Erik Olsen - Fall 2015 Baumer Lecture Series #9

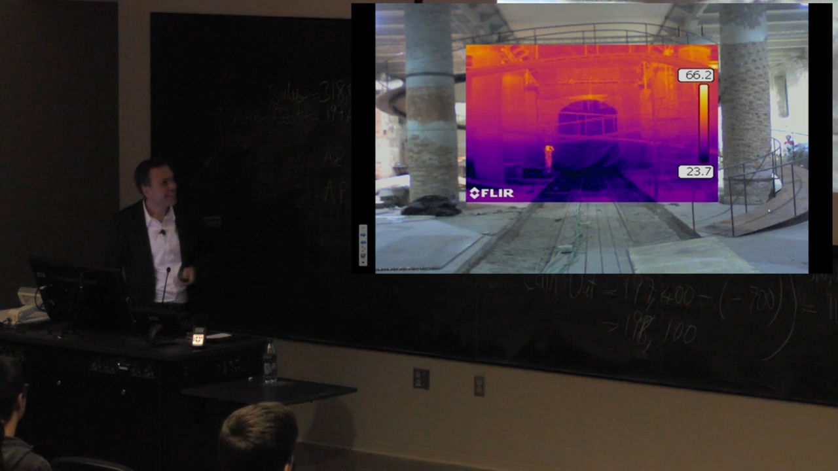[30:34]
But the cloud's not visible yet, but the system to support the cloud is already being tested here. When you look at the thermal picture, you can see the gradient and the cool temperatures at the bottom, and it's all really hot at the top. Same thing here. So now you can see those fabric ducts,
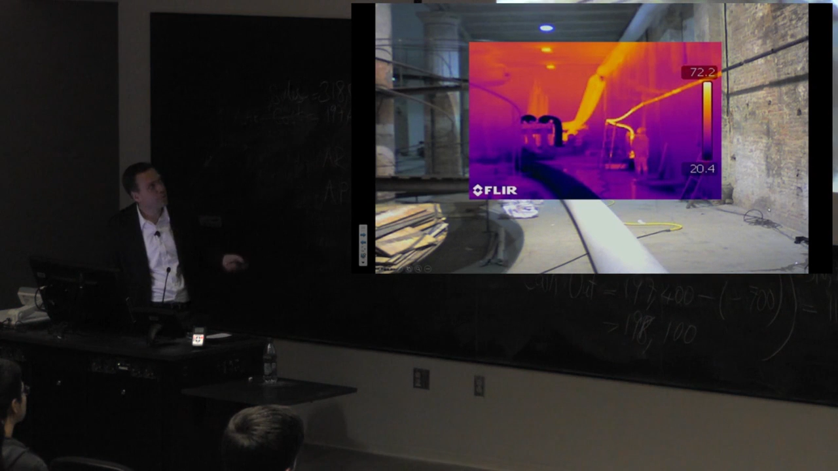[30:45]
that this one would be supplying cool air and this one is supplying very hot air. And then this pipe along the edge is where the steam would eventually come out.
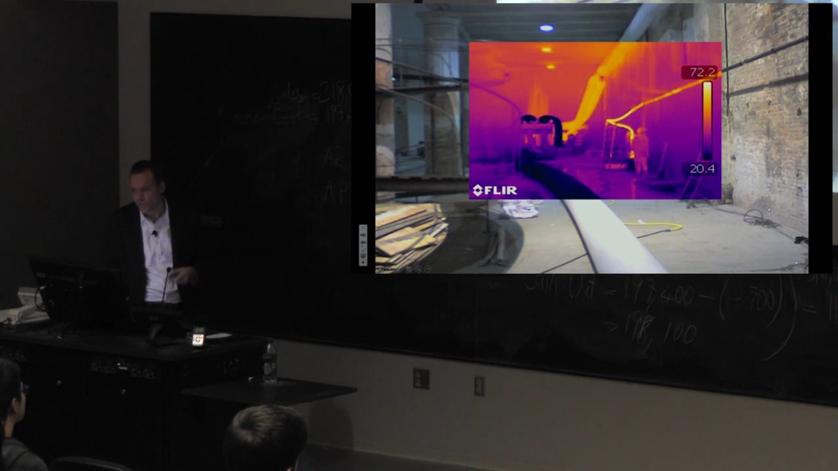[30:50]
And they're going back to, there's basically an air-to-air heat pump that there that produces cold air and hot air simultaneously.